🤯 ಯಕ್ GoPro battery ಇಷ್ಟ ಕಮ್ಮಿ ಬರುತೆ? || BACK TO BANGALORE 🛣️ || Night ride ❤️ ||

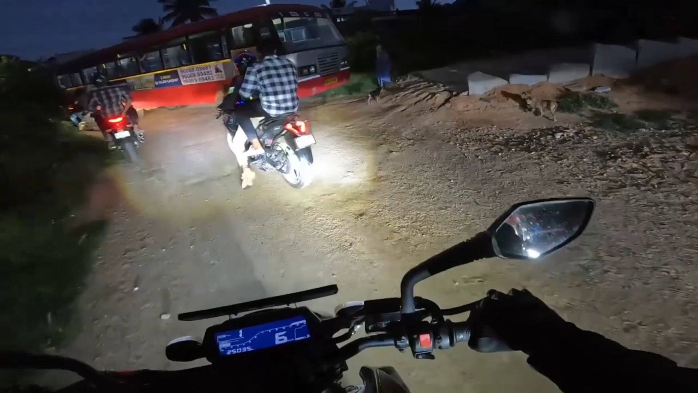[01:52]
ಬಸ್ಸು ಗುರು, ಅದಕ್ಕೆ ಕಡೆ ನಾಯಿ ಮರಿ ಗೊತ್ತೇ ಆಗಲ್ಲ, ನಾಯಿ ಮರಿ ಓಡಾಡೋದು.